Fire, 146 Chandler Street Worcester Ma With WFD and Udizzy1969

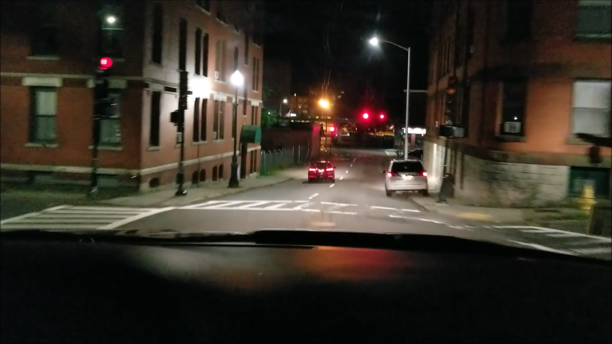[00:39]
Find one, we're moving ladder two from Chandler Street. Should be arriving sometime soon. We're on Chandler Street now.